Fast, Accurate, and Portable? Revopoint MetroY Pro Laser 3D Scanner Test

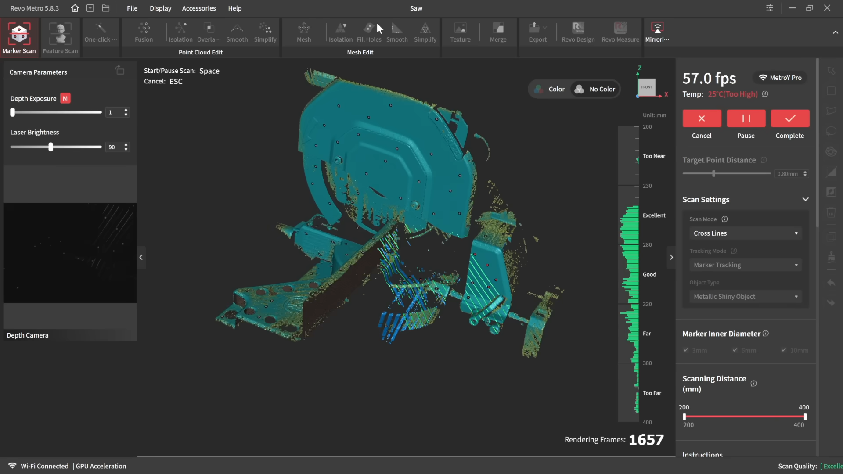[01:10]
seen so far and I'm working my way around the saw. The entire scan took somewhere a little less
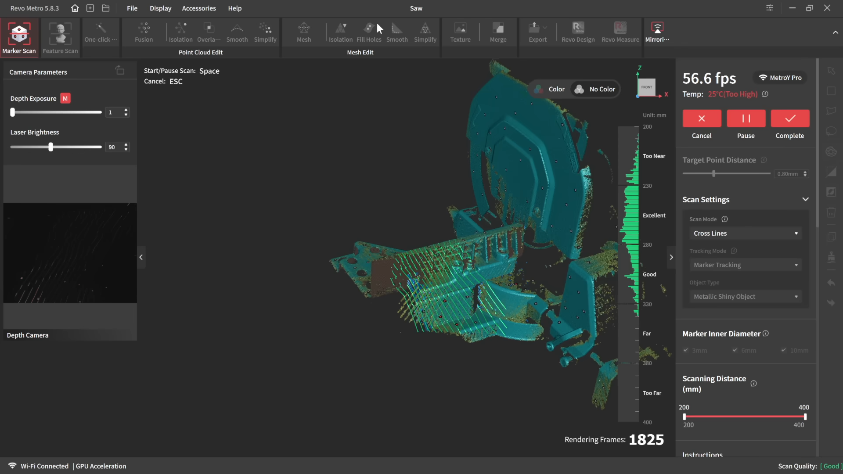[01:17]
than five minutes to make my way around and get the right side of the saw here.
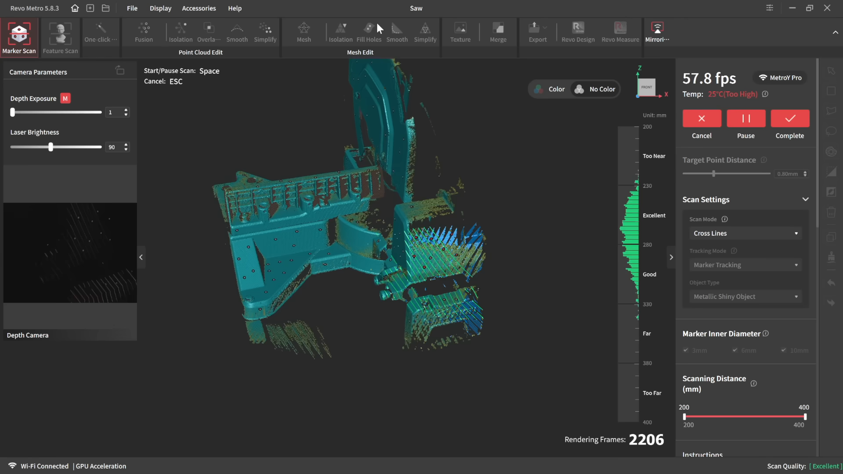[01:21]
I'm not worrying about the other side of the saw because this is the side that I'm going to work with and design some parts off of,
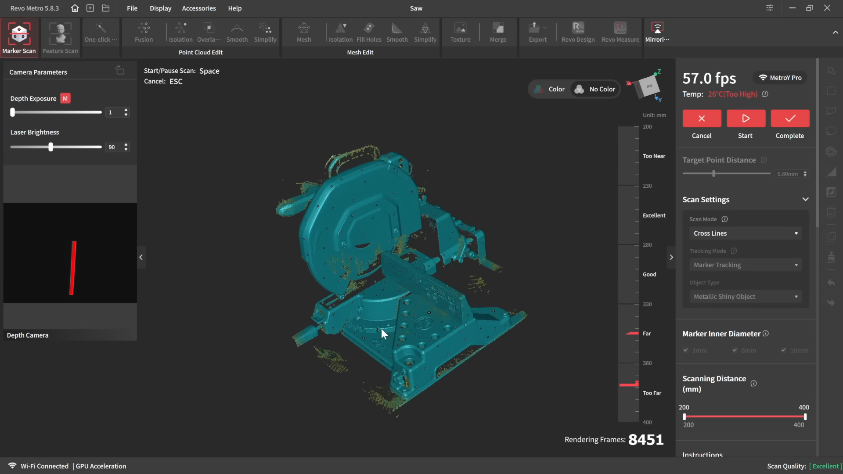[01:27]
but afterwards you can see the point cloud that we got from this scan.
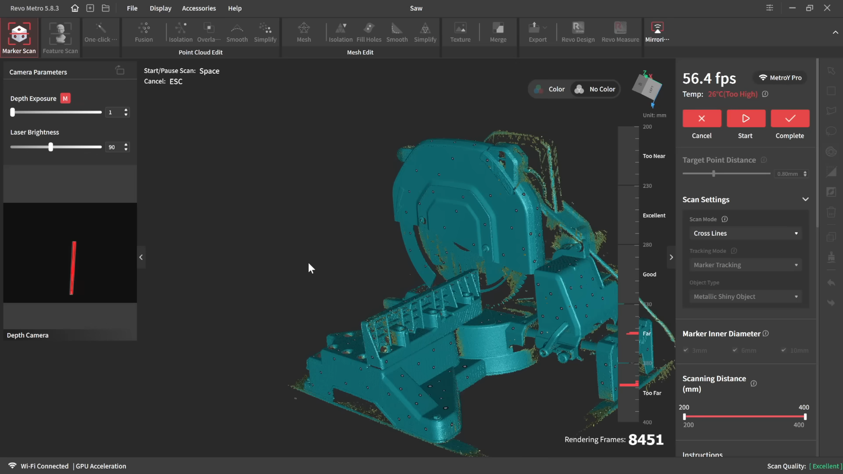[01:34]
Again, that was about, you know, four or five minutes of scanning to be able to cover that pretty well.
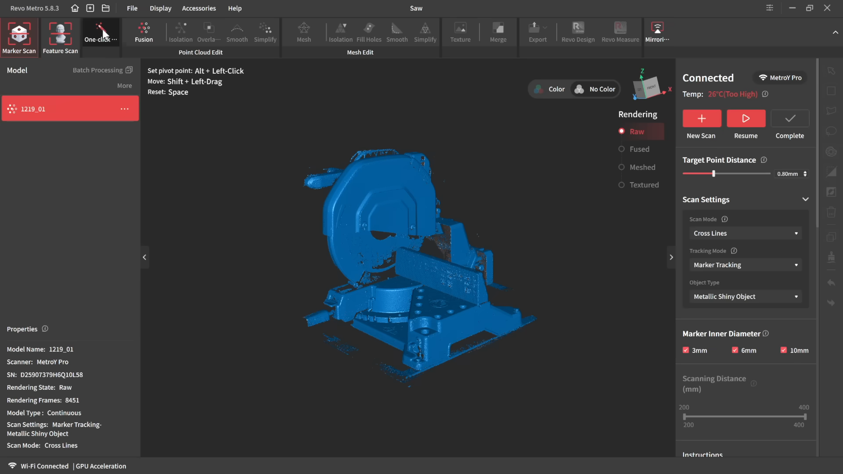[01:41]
And when I get this data, you have to go through a few steps to post-process it like any scanner and this first step is called Fusion, which basically,
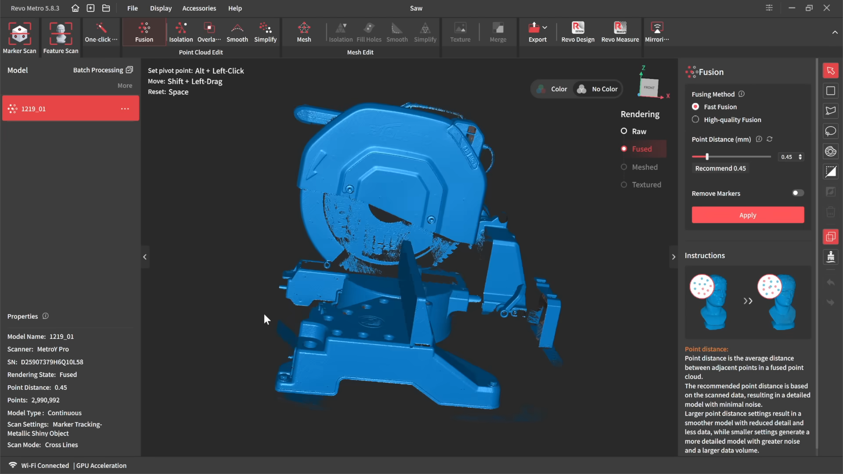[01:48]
from what I understand, reduces the point cloud down a little bit.
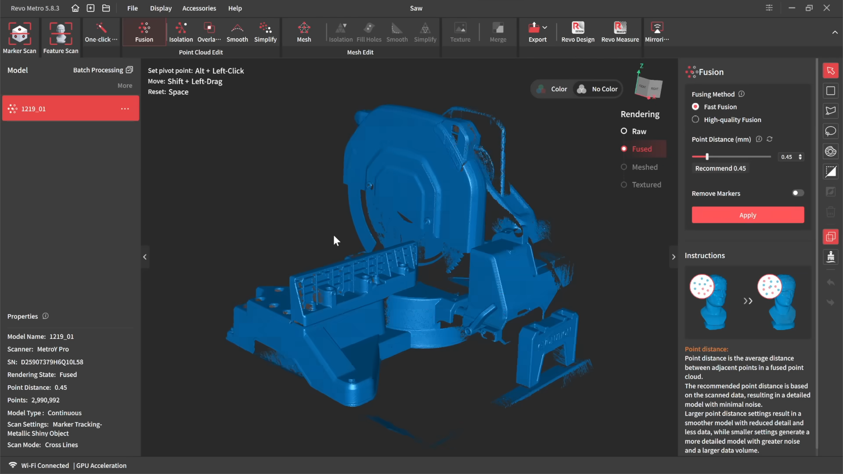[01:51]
And now I can clip away any data that I don't want.
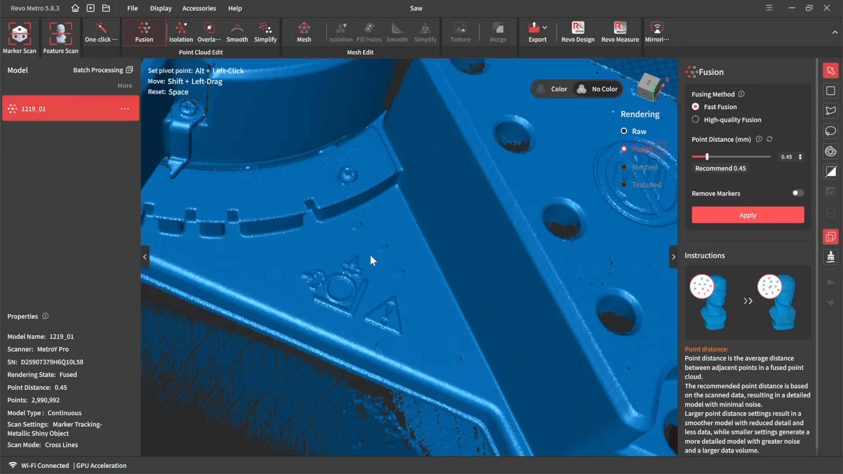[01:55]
But before that, let's take a look at some of the detail. I mean, those screws, the little markings on the castings and everything.
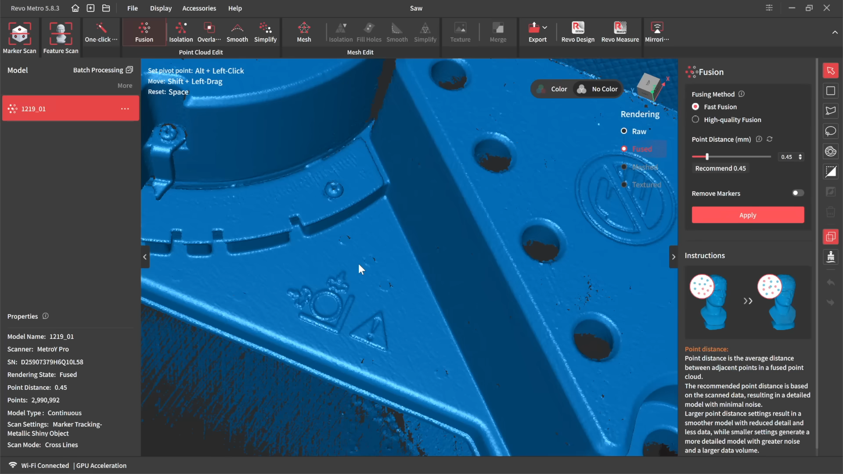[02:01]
And this was done using a mode that they've designed for reflective parts. I mean, this is very reflective material and I didn't use any scan spray or anything like that.
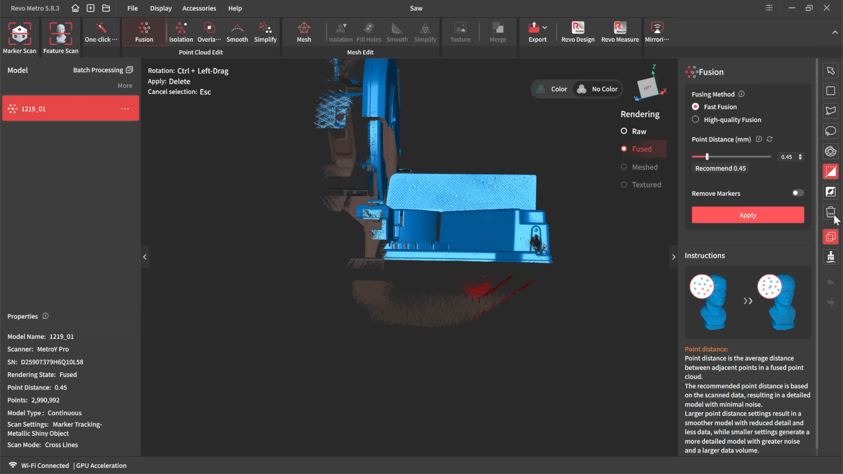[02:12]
So it worked really well. Now I clipped away some of the extra data and I can go ahead and mesh it.
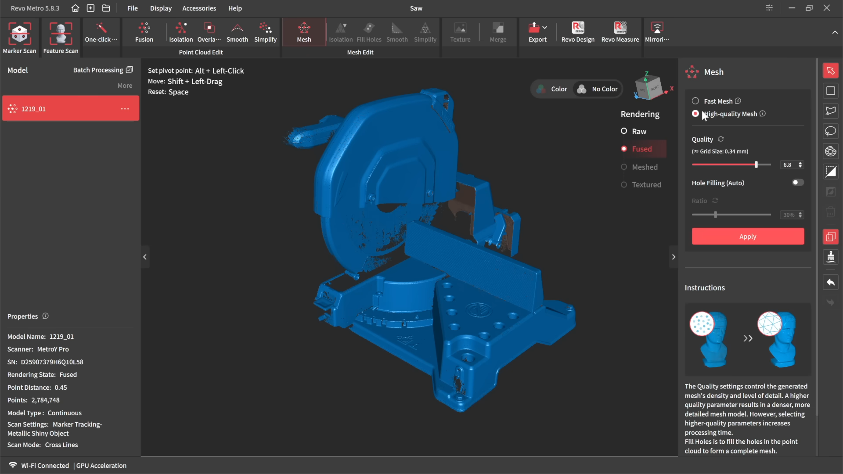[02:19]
There are some other functions you can use if you want, but I'm going to jump straight to the mesh rather than smoothing or simplifying anything because this is a really good model for what I want to do.
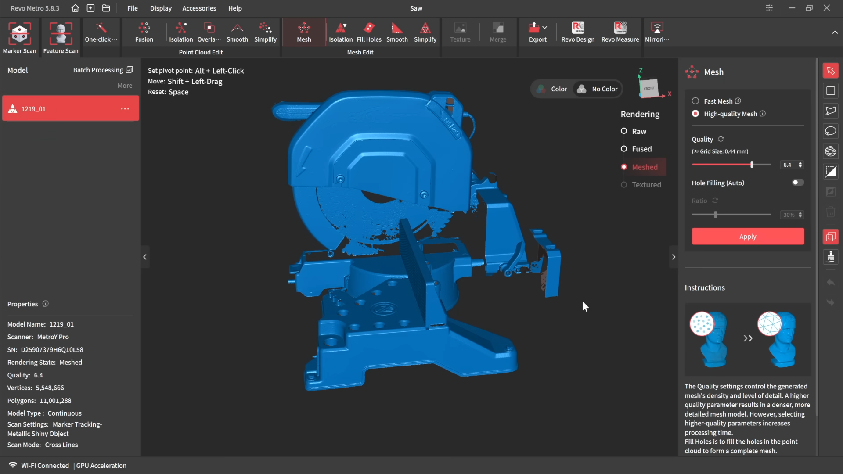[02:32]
So once I've created a mesh model, this is what I need to insert it into my CAD system.
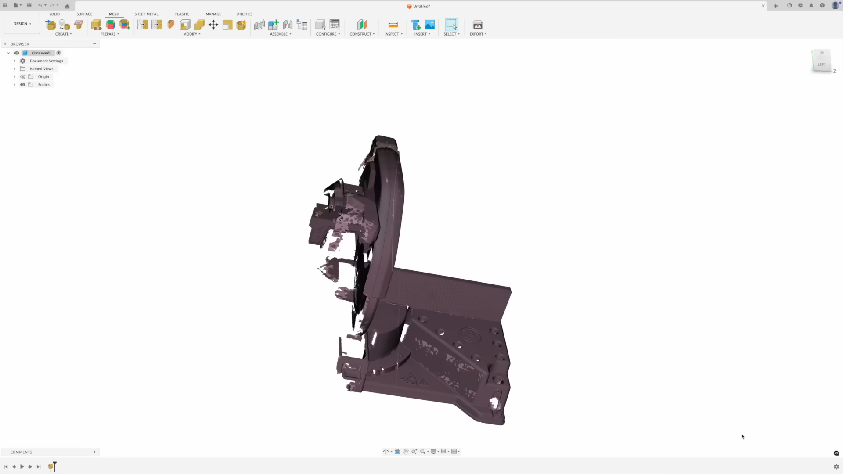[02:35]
So here I've just opened that up in Fusion 360. I can align it to a coordinate system.
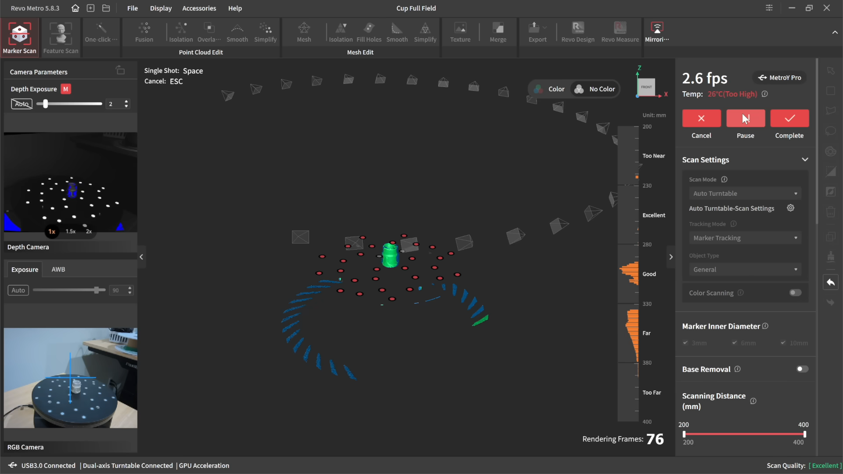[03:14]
And so it's a structured light pattern that projects onto that face. And as it works its way around, it just builds up this data and stitches it all together. And it's pretty impressive. Now it can do this with markers or just using features, but since this is a pretty symmetric part and I have markers available,
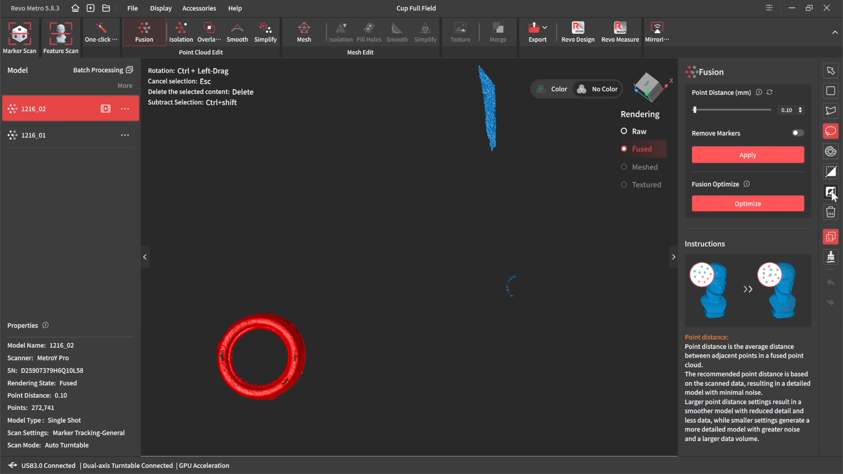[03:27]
I'm using markers for everything and I can clip away the extra data.
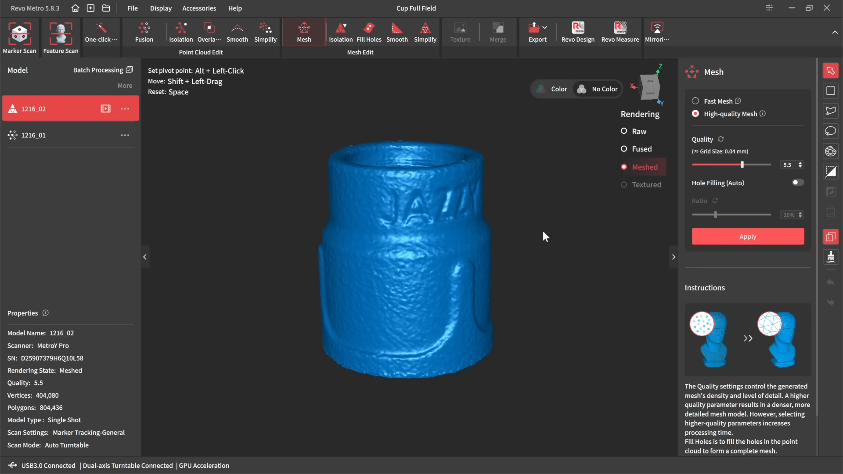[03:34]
And if you take a look, you can see some really good detail from the structured light scan on this part.
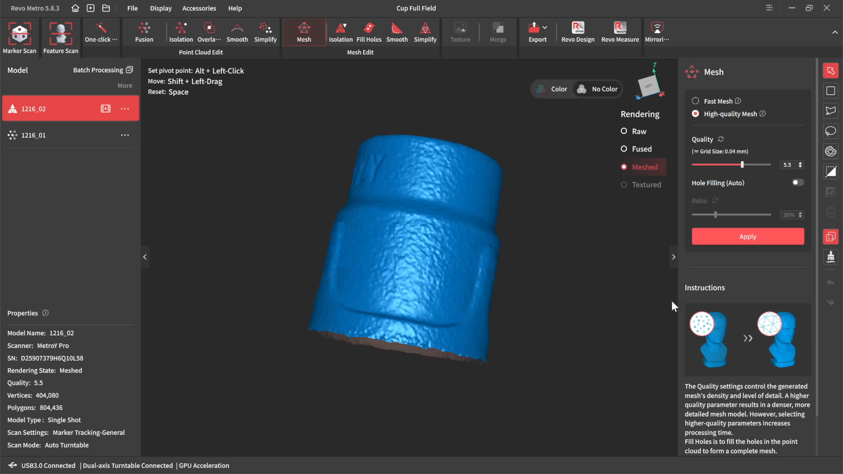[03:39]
And that structured light mode is really good from what I understand for larger objects as well.
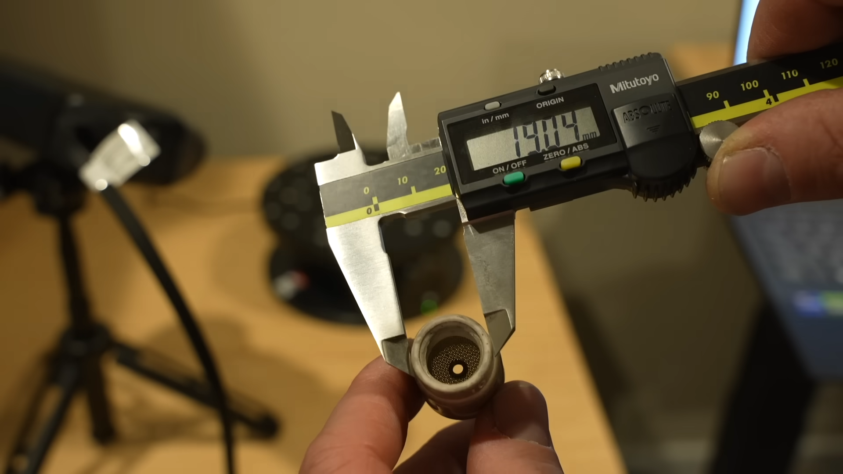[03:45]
But if you see those threads and everything on there is pretty good.
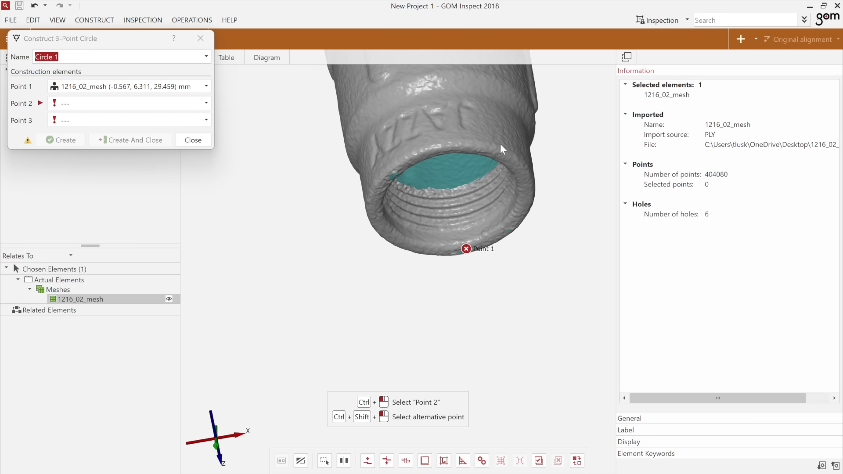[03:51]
Let's compare the actual diameters here to the dimensions in the scan, because if it isn't at least close to accurate, it's not going to be very useful for engineering applications like I want to use. And this is pretty impressive right here.
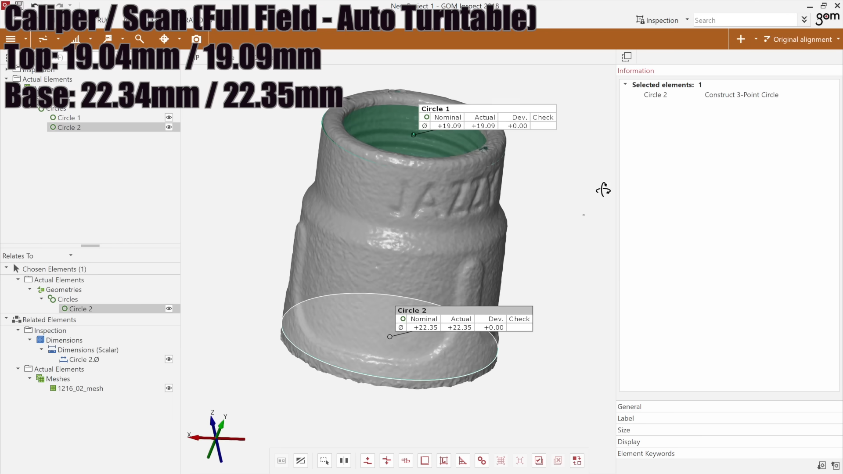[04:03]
It is within a 10th of a millimeter and well within that. And so that's, that's really good.